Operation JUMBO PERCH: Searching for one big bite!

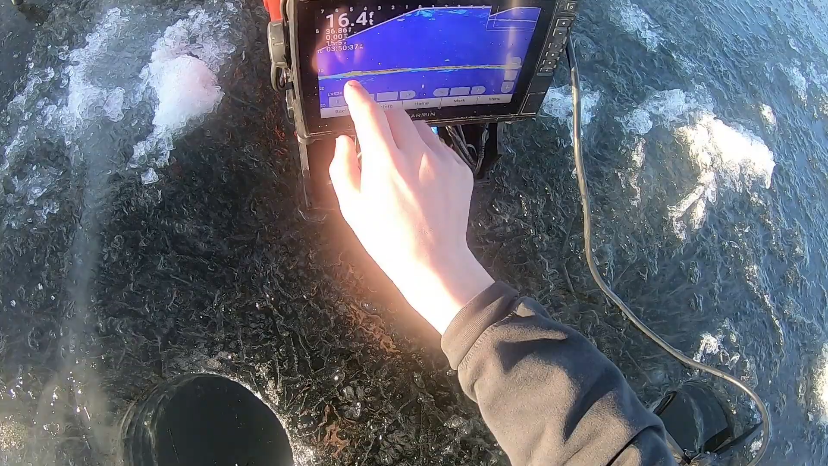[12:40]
It's a big, that's just a snake cruising along the bottom.
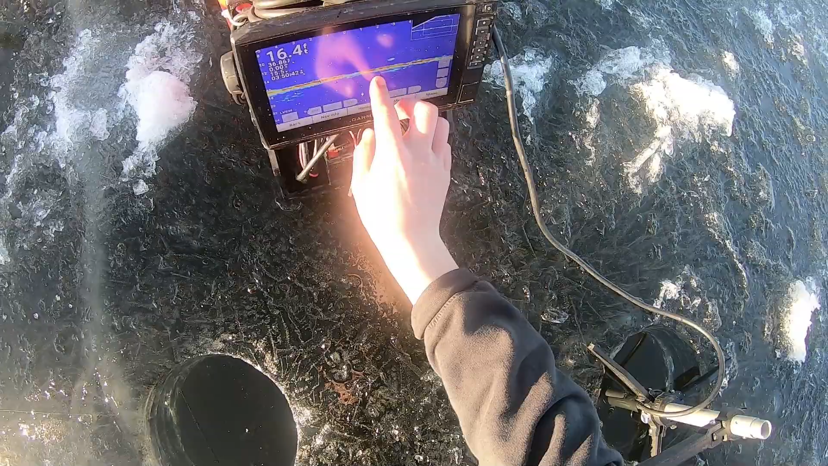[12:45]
It's not big either. I'm running a 36 inch light action Royal Flush here with 6 pound test line, but enough rambling. Let's get some big perch here, boys. One fish makes a day.
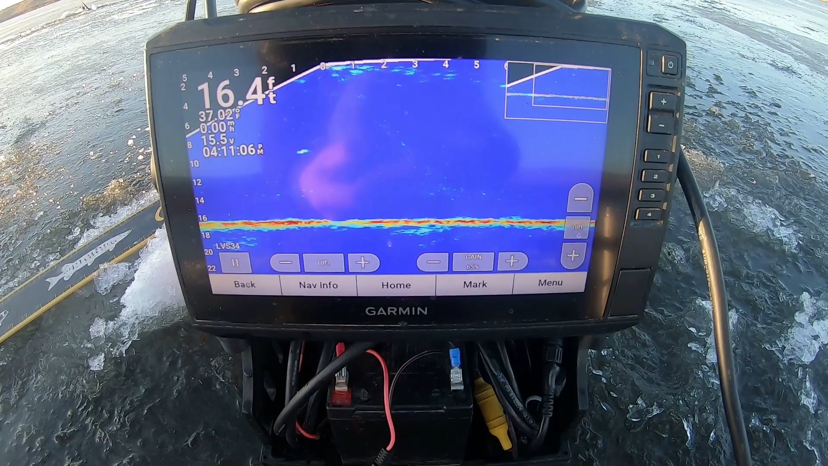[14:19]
On screen: depth 16.4 ft
So I'm gonna show you guys something here quickly. So I have my live scope in forward mode right now.
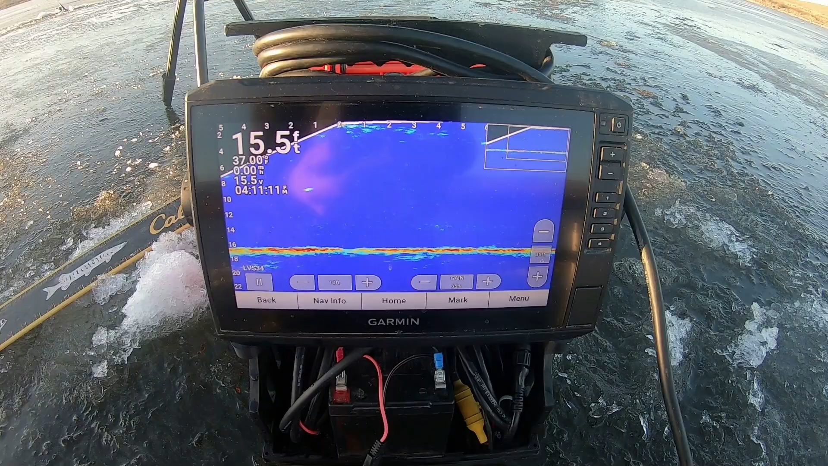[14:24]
On screen: depth 15.5 ft
I was doing some scanning around, and I'll show you guys where I was fishing at the start,
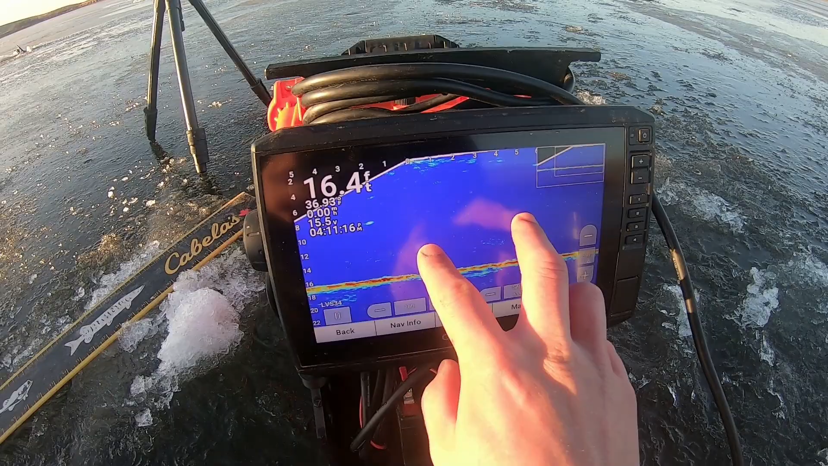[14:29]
On screen: depth 16.4 ft
just to kind of give you guys an area or an idea of the area that I'm fishing today.
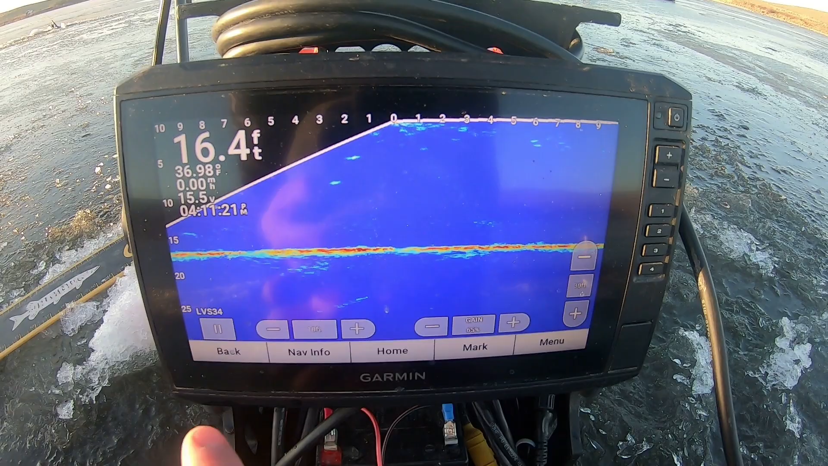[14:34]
On screen: depth 16.4 ft
So there's a fish right there, actually. We want to zoom out a bit. There's a fish at 15. If you look that way,
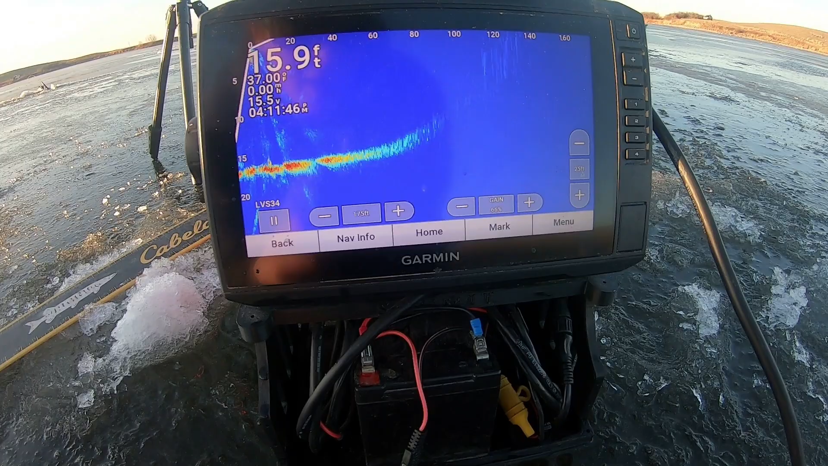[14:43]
On screen: depth 15.9 ft
I'll turn up my gain just a bit so you can see.
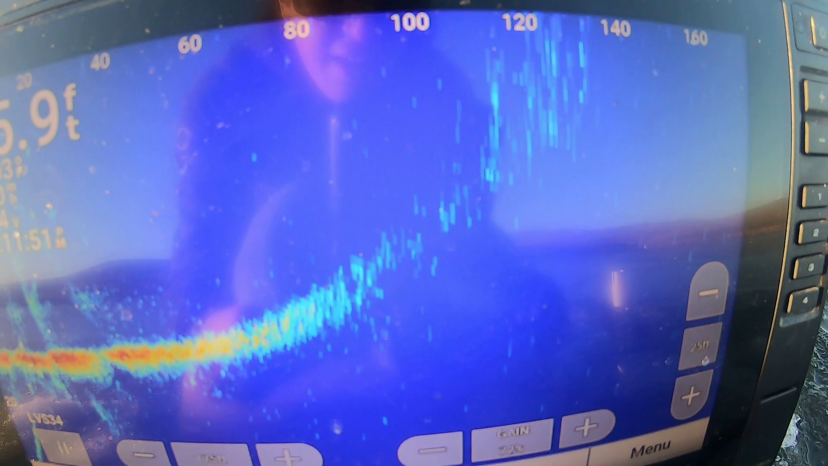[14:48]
That is where I was fishing before, earlier. There's weeds that come up right to the bottom of the ice, 120 feet that way.
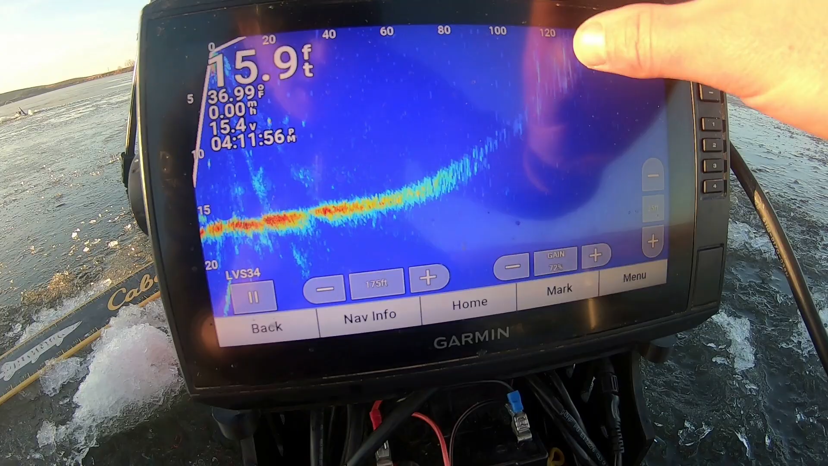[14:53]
On screen: depth 15.9 ft, water 36.99°F, speed 0.00 mph
And that's where I started, over there.
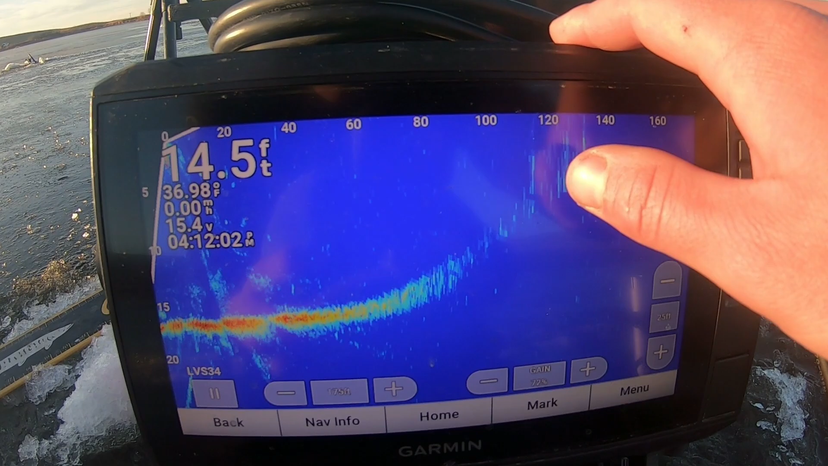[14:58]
On screen: depth 14.5 ft
Since then, I moved into this trough, and it seems like they're cruising the basin,
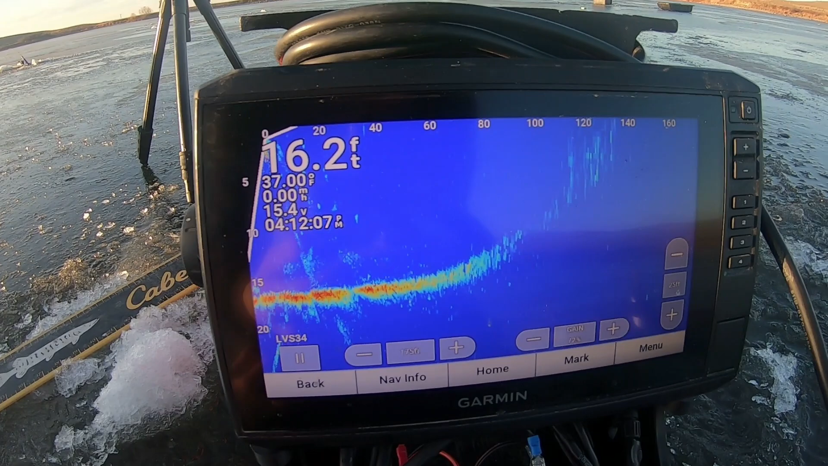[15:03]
On screen: depth 16.2 ft, water 37.00°F
this big hole in the south side of this lake.
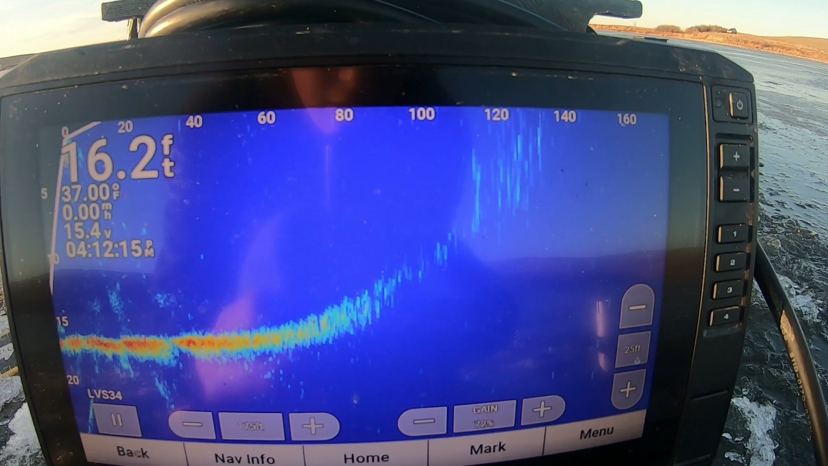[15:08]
On screen: depth 16.2 ft, water 37.00°F
but I was fishing on this ledge, catching lots of pike, and that's kind of where Easton is right now too.
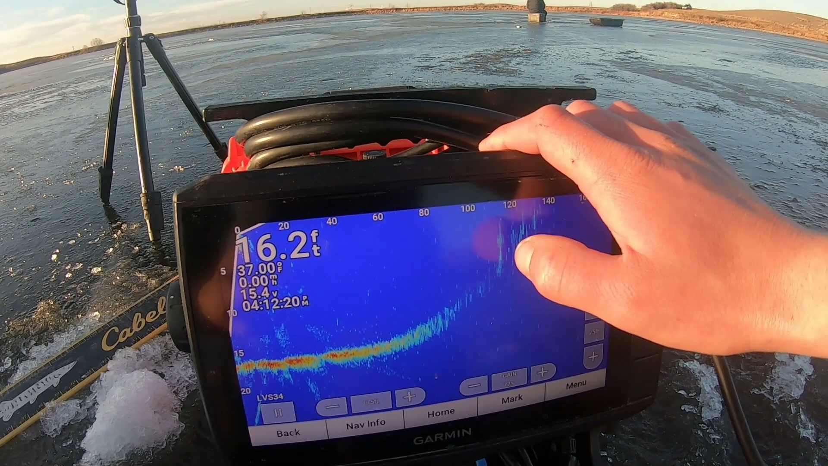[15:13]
On screen: depth 16.2 ft, water 37.00°F
I think he's catching more pike because he's sitting closer to those weeds.
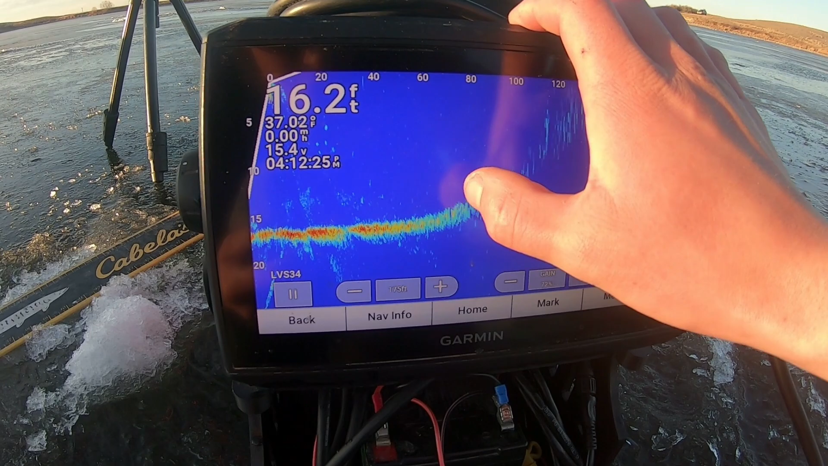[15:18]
On screen: depth 16.2 ft
I think those pike are cruising a little bit shallower, but I found that I moved to the basin.
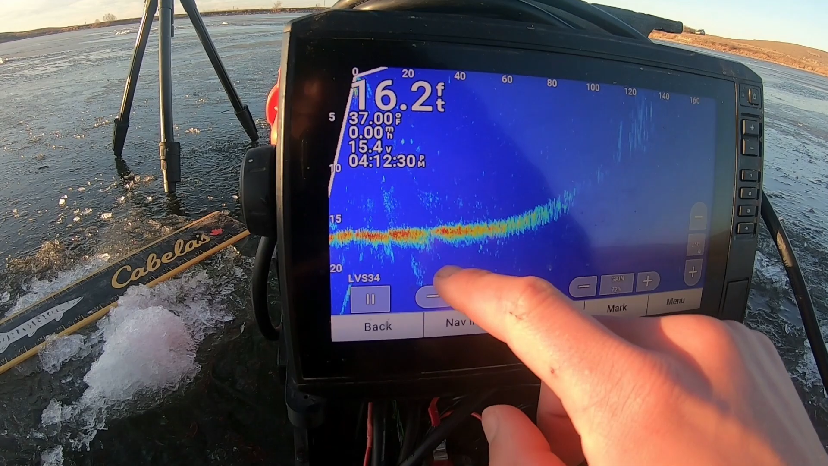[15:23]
On screen: depth 16.2 ft
You can see it's a nice flat basin that there's been less pike and the perch have been rolling through a little bit more. Perch like big mud flats. Sometimes perch like to eat it out of the mud, and sometimes if you pound it in the mud and stir it up and then lift it up, that's when they're gonna bite. They've been eating it a lot today, looking up. The bigger perch have definitely been the hungrier fish, and that's showing today. But that's kind of what I look for. I started on one piece of structure, and now I'm fishing a big flat.